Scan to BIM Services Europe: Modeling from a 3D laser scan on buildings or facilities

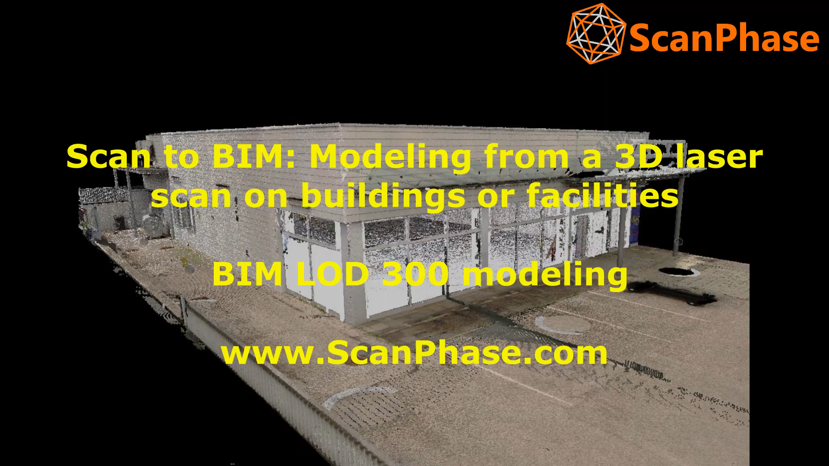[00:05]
Our 3D laser scanning technology enables high-speed and high-precision field data collection.
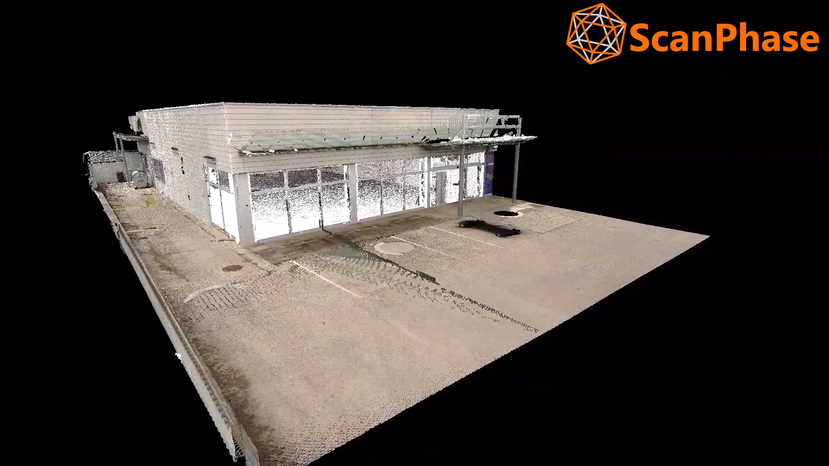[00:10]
As the laser detects a solid surface, the position relative to the scanner is recorded as an x, y, z coordinate also known as a point.
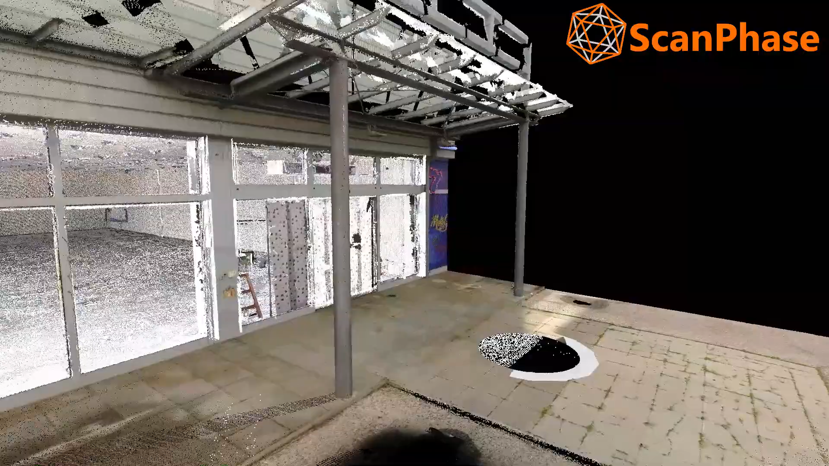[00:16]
Millions of these points together form a highly accurate digital image commonly known as a point cloud.
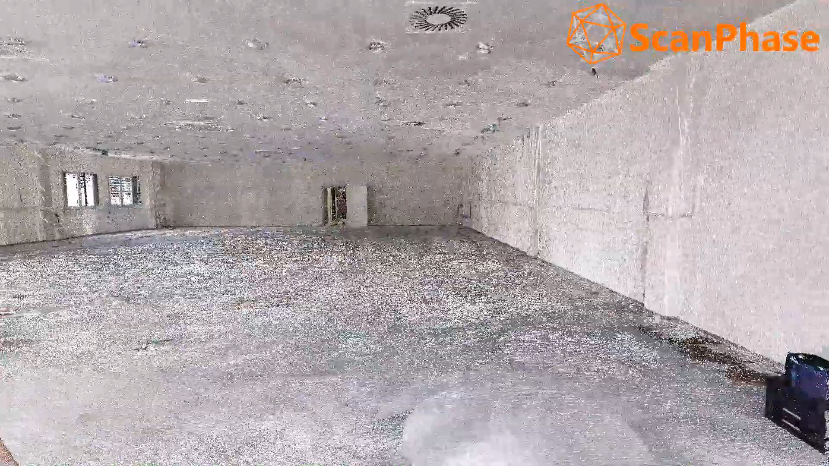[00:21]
After the scanner collects points, it will capture color images that are used to colorize the scan to create a realistic 3D representation.
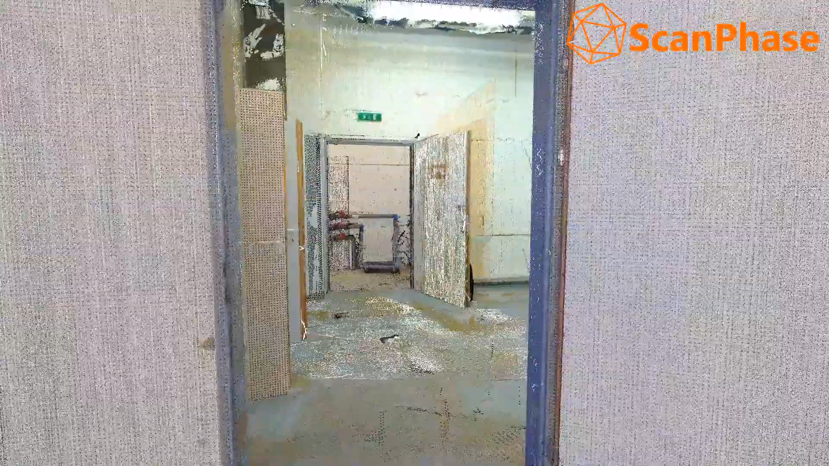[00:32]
To obtain the scanned data in a BIM model from a 3D laser scan of a building or facility, we must perform the following steps.
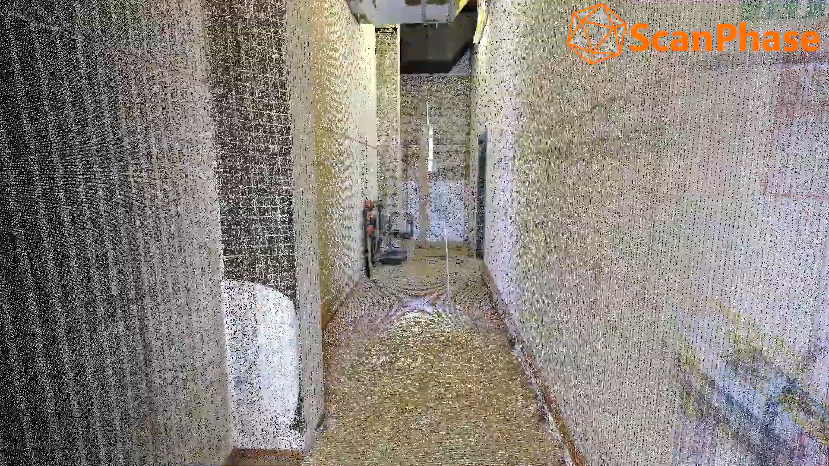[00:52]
Run the laser scan on site, set up the scanner and enter parameters,
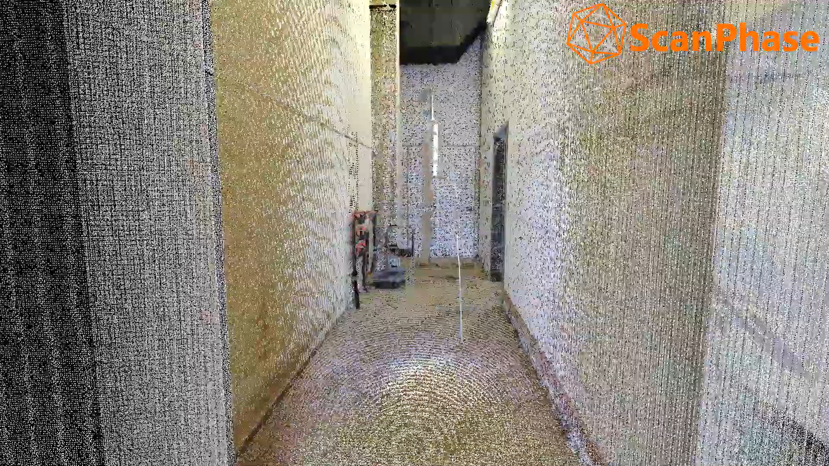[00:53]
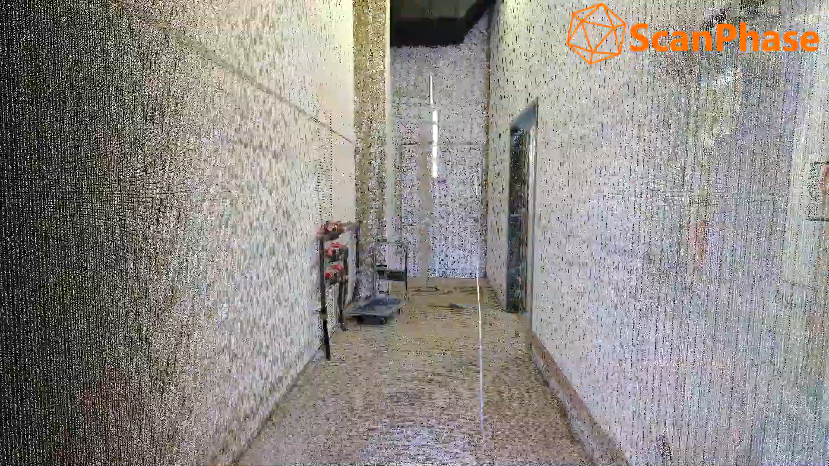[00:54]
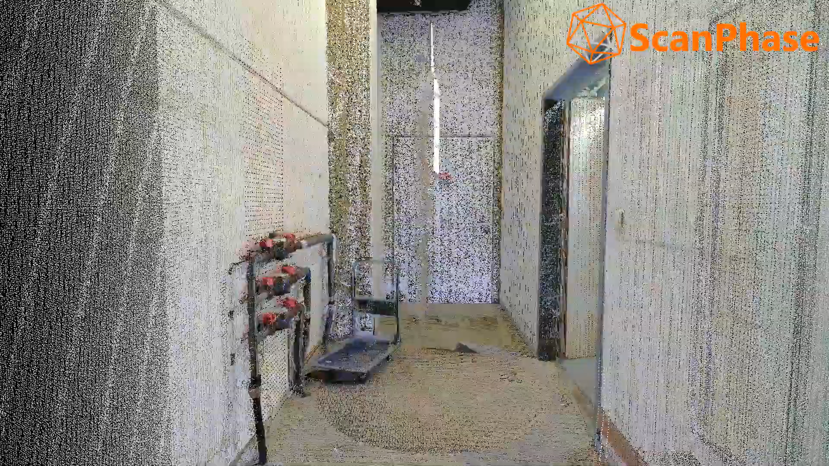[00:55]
such as the density of the scan or the number of measurement points to be taken with each scan.
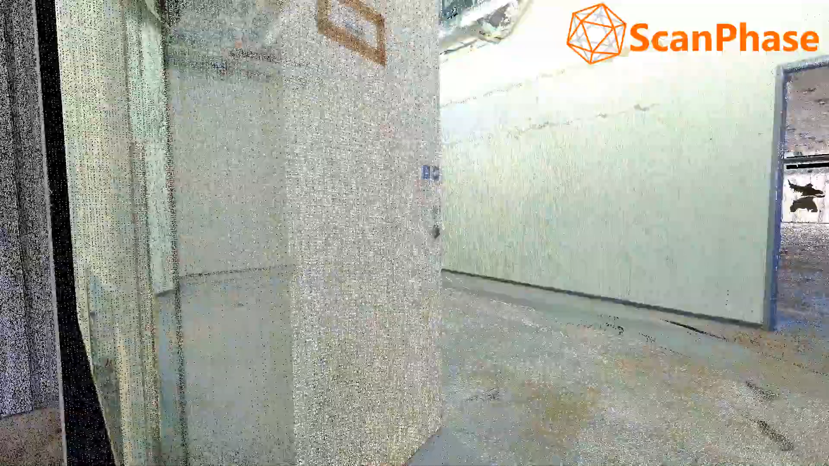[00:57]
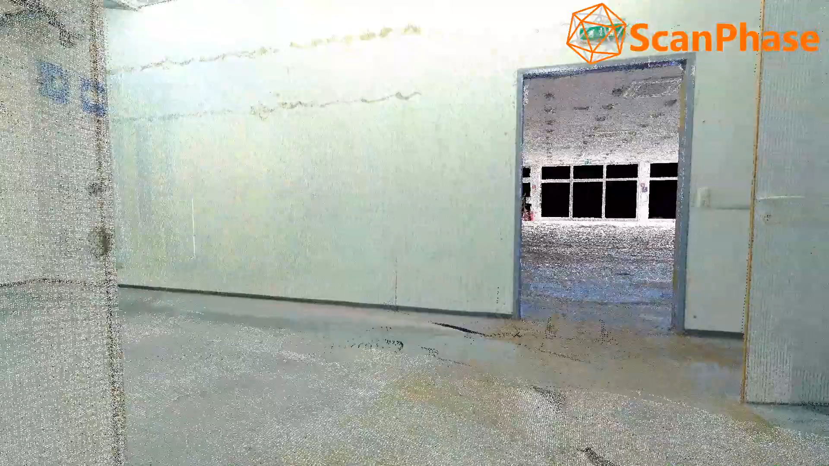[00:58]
C. Ensure line of sight. To get a complete representation of the project, you need to perform multiple scans from different locations.
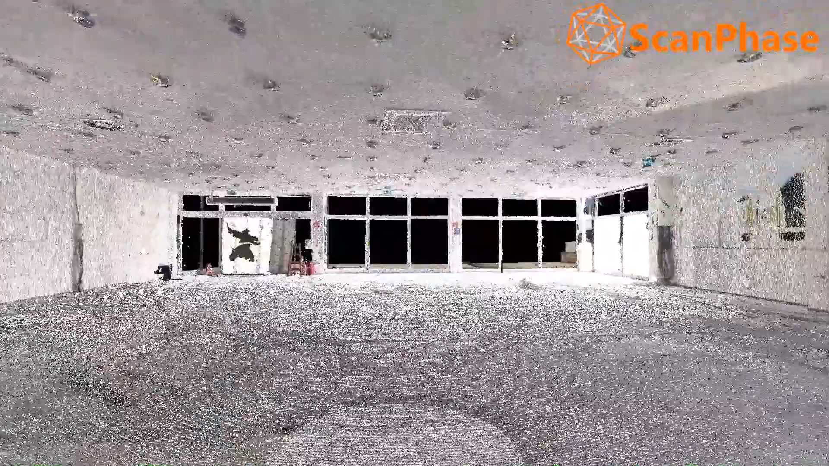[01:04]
D.
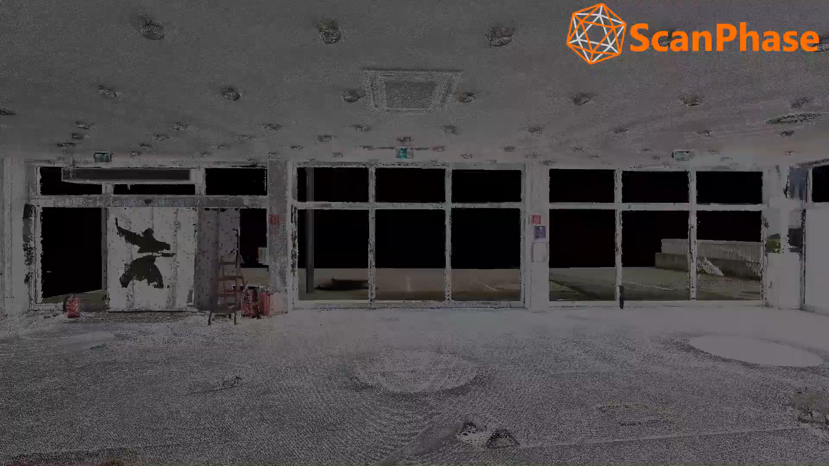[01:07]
Register the individual scans in a composite point cloud.